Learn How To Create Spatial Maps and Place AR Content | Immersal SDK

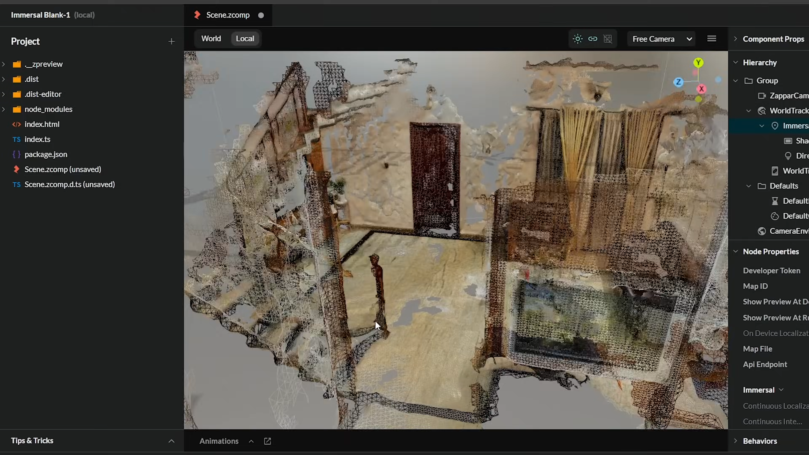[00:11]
I know that sounds a lot but don't worry, it's really easy and you'll be happy to hear that it just takes three simple steps to get it done.
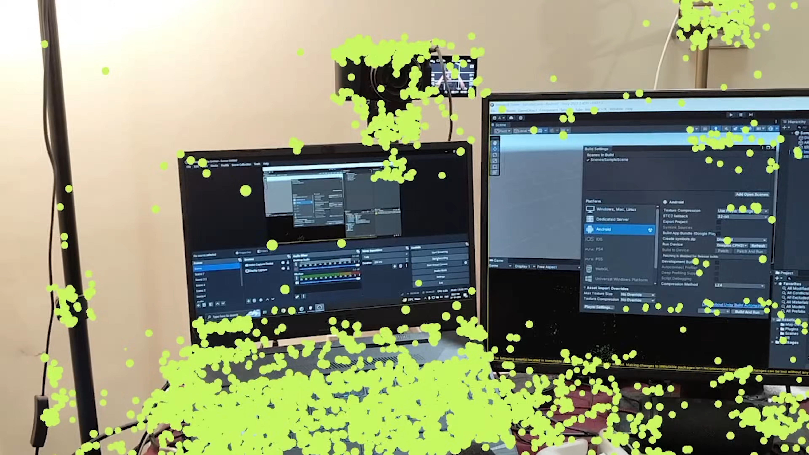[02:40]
If it is able to localize within a few attempts, you'll know that you have a good quality map.
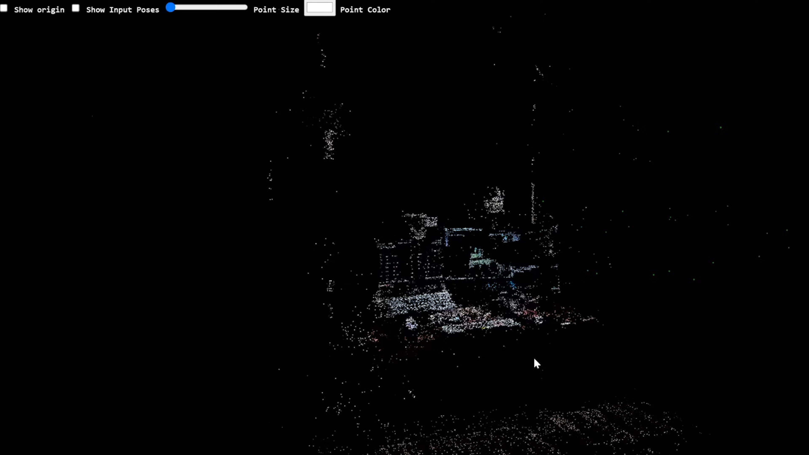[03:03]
And then if you click on the three dot, it gives you options to view the sparse poly, the dense poly or the GLB.
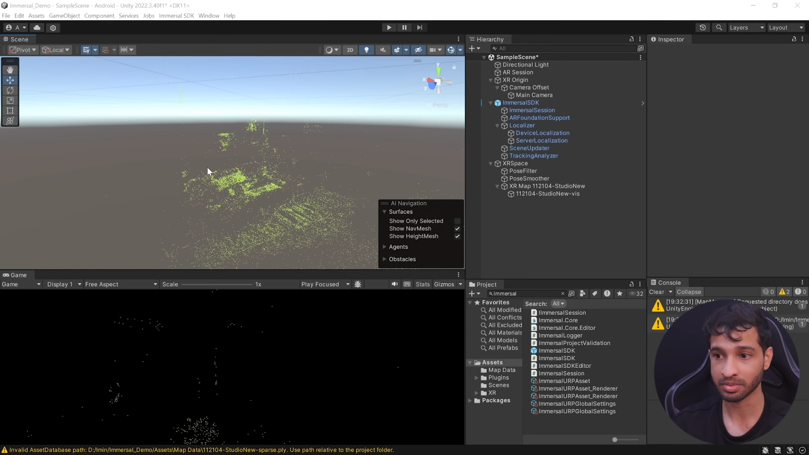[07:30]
For example, this is my laptop, here I have my camera, here I have my studio lighting, this is my table,
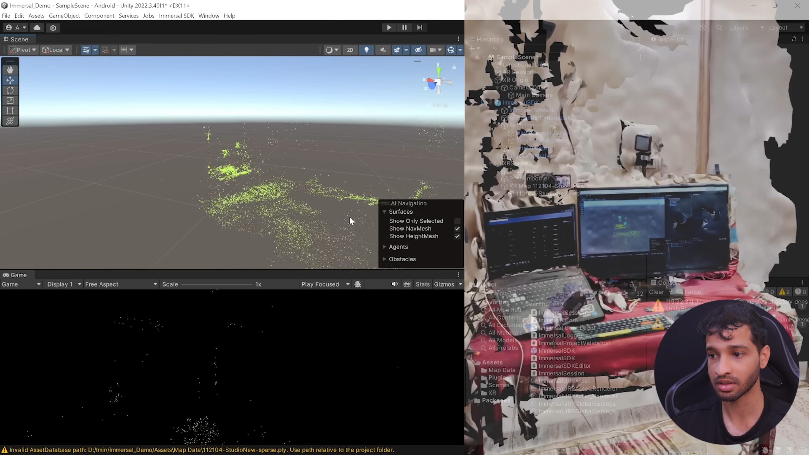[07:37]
this is the rest of my room and here I can see my bed as well. Now, you can select the XR Map and decide if you want the localization method to be device localized or server localized and similarly, you can decide if you want the map data to be embedded or downloaded. Then, if you select its child object which has the XR Map visualizer, here you can select the render mode from Unity editor to editor and runtime. You can change the point color if you'd like to and you can even modify its size.
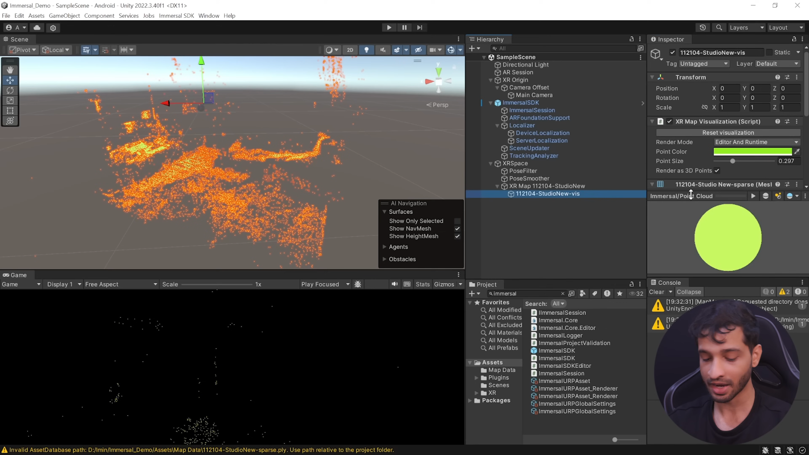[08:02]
And now, we can save this scene and build and test it onto a device.
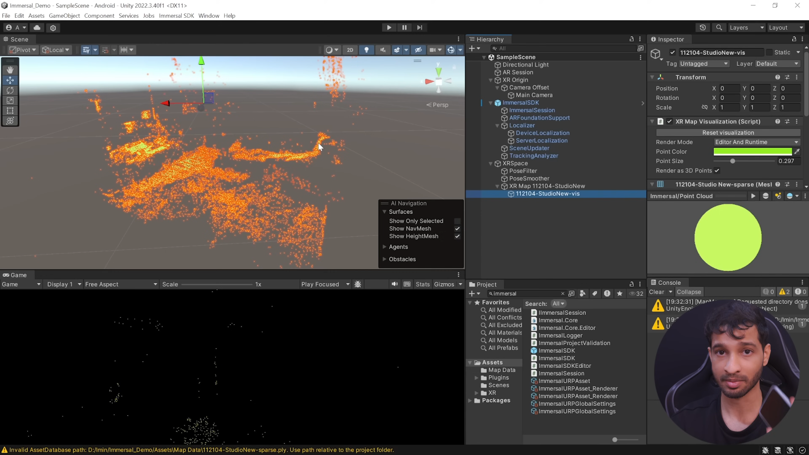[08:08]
First, you need to make sure that you have the developers mode enabled on your device, then connect it to your laptop or computer, navigate inside file, build settings, add the open scene and from the drop down you should be able to see your device and click on build and run.
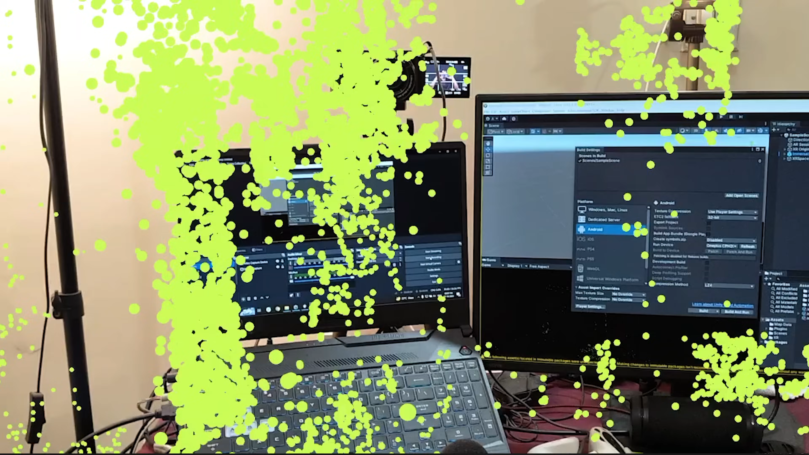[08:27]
the spatial map got localized and it matches exactly with the physical environment.
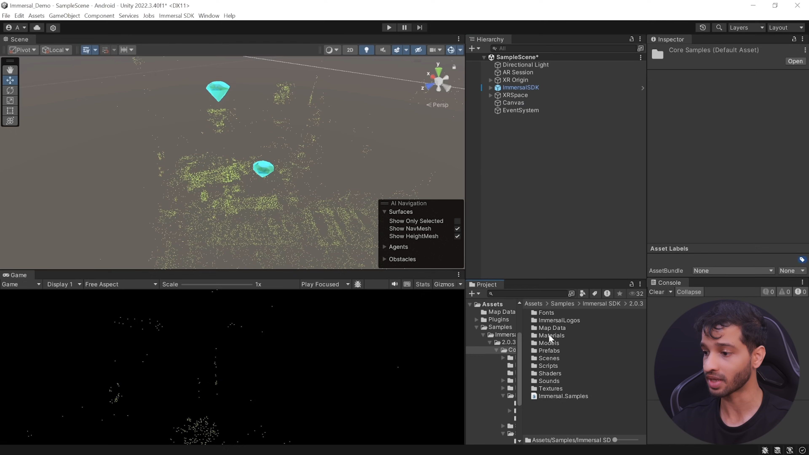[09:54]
core samples, prefabs, utilities and from here we can select the localization status text and the post indicator and drag and drop them inside the canvas.